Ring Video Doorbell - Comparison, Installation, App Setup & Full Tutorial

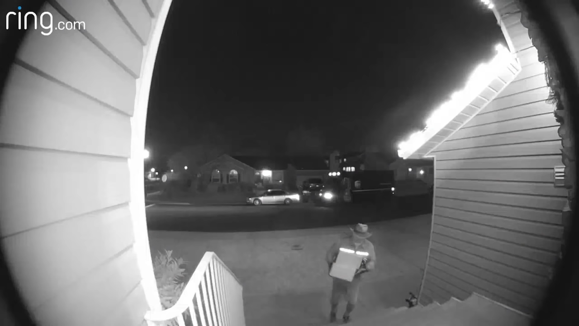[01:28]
and it has night vision, so it captures every motion, and it is working around the clock.